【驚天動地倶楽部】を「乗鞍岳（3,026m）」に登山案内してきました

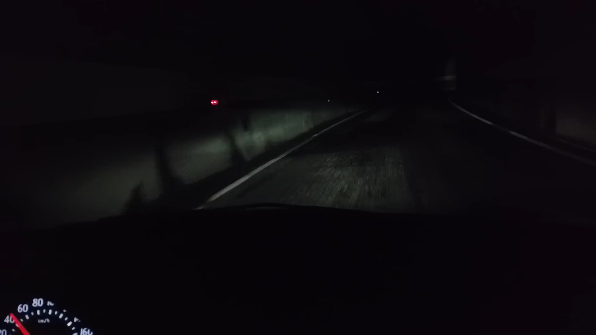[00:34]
ここが運命の分かれ道ってな。まあ、だいたい近いところに出るんですよ。そうなんだ。そうなんだ。